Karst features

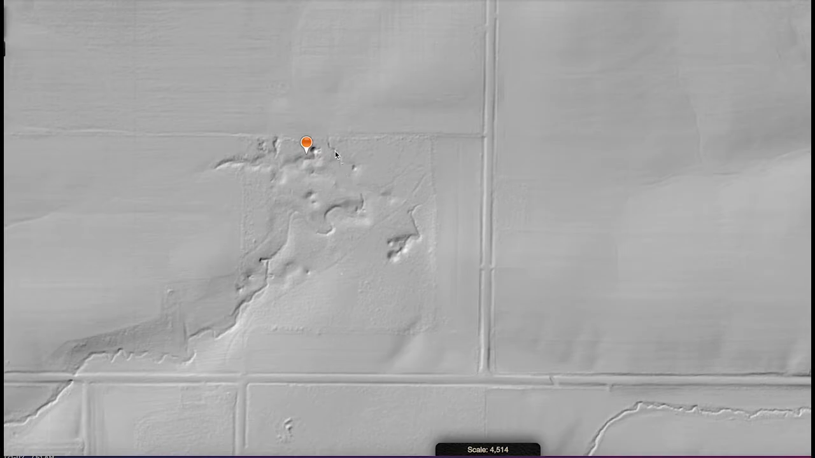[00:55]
Now, here is one of the disappearing streams flowing in from the north, right here. Little river, little stream, running right down,
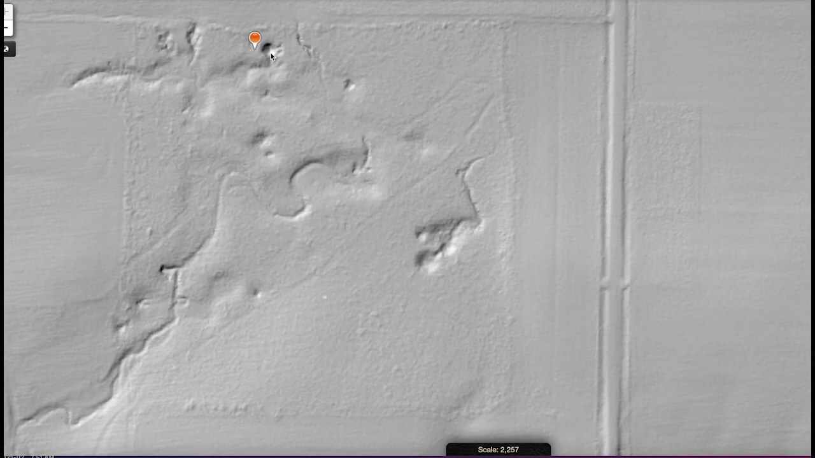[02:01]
Hydrology studies, including dye tests, have revealed that water from the Goliath Cave system re-emerges at Big Springs in Forestville State Park.
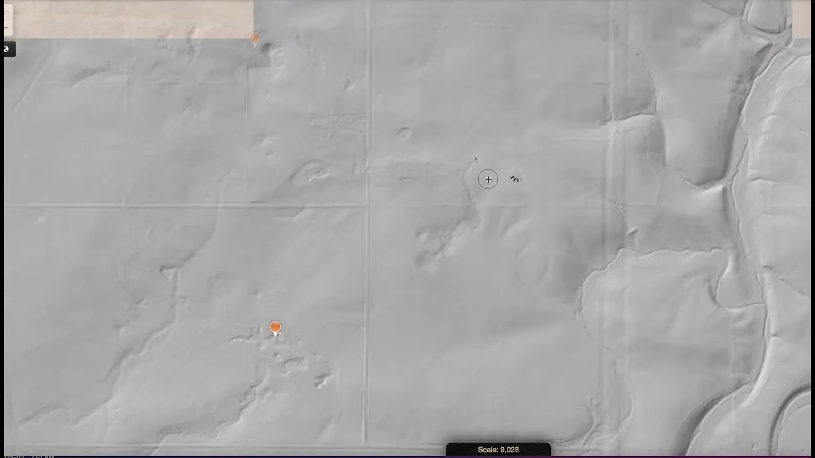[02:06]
Right over here, where it enters Canfield Creek, which runs right up this way. On its underground journey, the water is cooled to a trout-friendly temperature of 48 degrees.
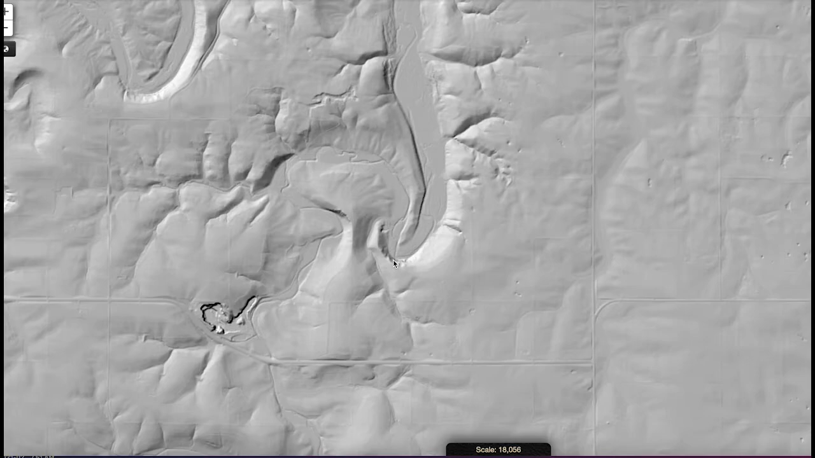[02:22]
This has been another Minnesota geological example of karst features, including sinkholes, disappearing streams, blind valleys, and caves.